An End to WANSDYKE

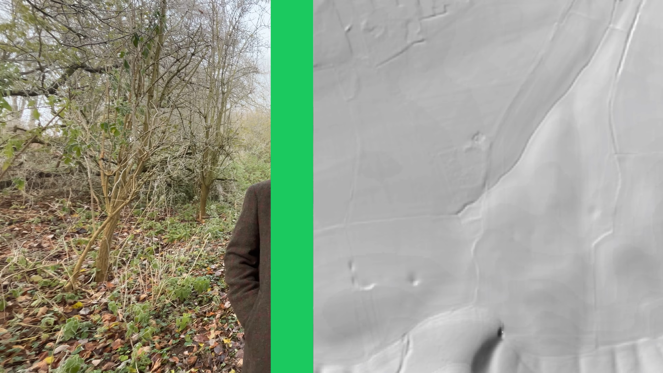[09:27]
you'll see that there is some form of depression running to the bottom of the hills.
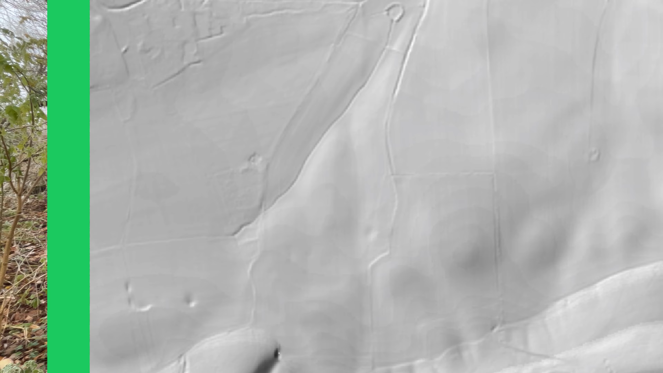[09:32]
Obviously Crawford didn't have lidar in the 1950s.